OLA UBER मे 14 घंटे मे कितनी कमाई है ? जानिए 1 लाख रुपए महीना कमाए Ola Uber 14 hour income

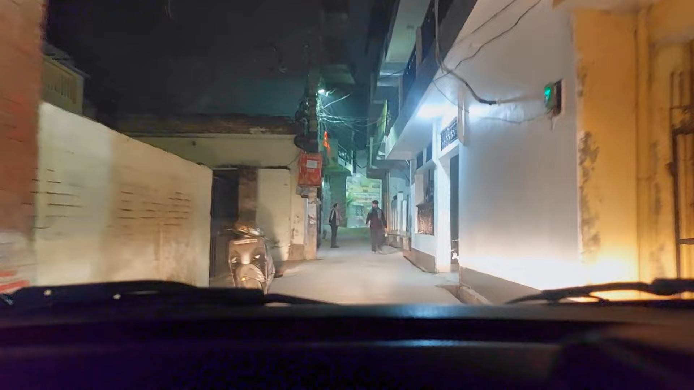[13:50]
मजबूरी थी लानी क्योंकि कस्टमर का बेचारे का थोड़ा पैर में दिक्कत थी, तो मगर यार मना भी नहीं कर सकते ऐसे कस्टमर को कि मैं नहीं जा रहा अंदर, तो छोड़ के आना पड़ा भाई अंदर, अब जा रहा हूँ बाहर की तरफ।
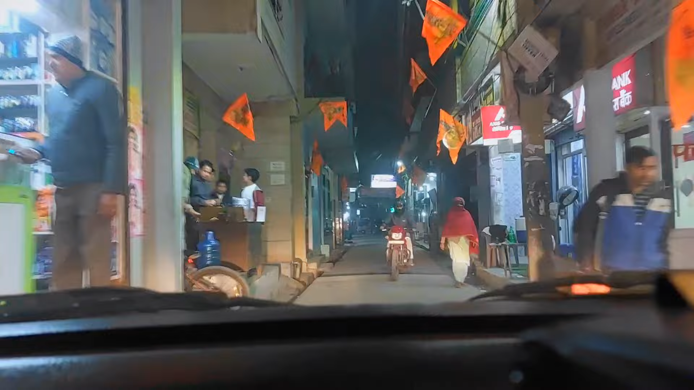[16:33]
ये देखा दोस्तों, तो कस्टमर को कर दिया शालीमार गार्डन ड्रॉप,